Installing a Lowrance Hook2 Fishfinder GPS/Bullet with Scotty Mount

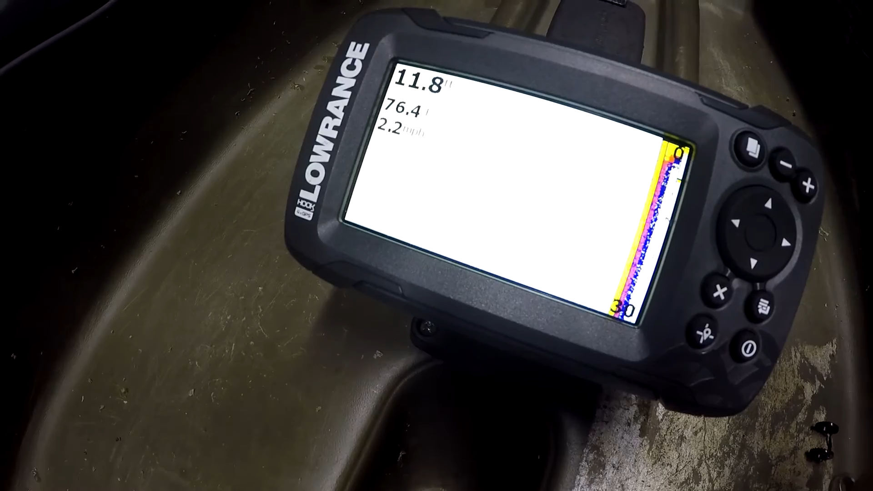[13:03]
There's a simulator. They're showing some fish, some bait fish right there.
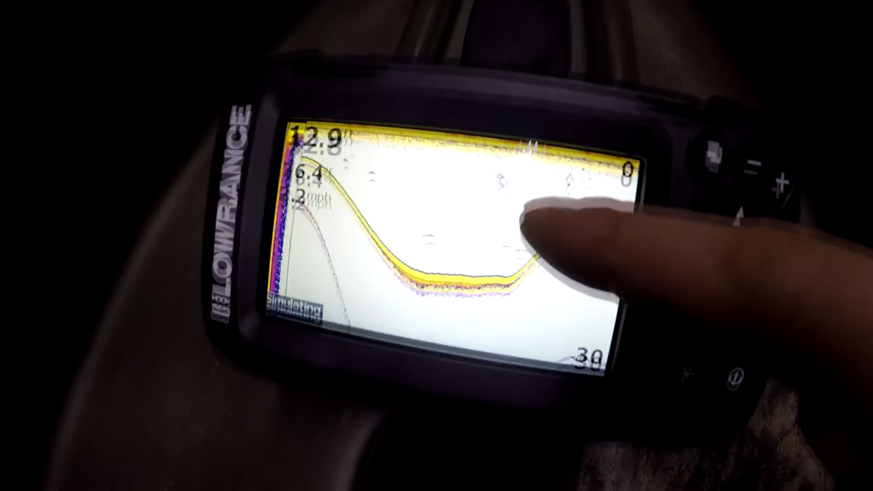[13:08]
You guys showing bait fish there.
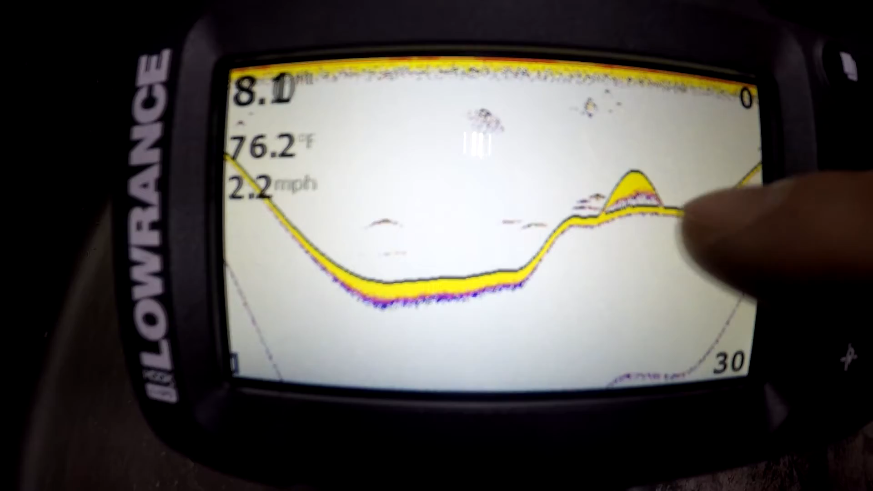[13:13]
On screen: water 76.2°F, speed 2.2 mph
So that would be good. Going through the simulator again.